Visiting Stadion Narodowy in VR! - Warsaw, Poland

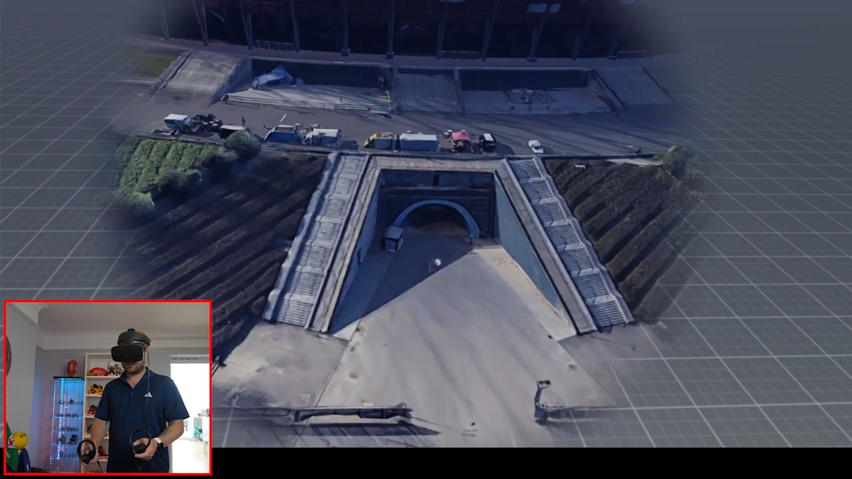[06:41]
Is that like an underground path or something? Something over there. Is that like a club, a museum, club shop?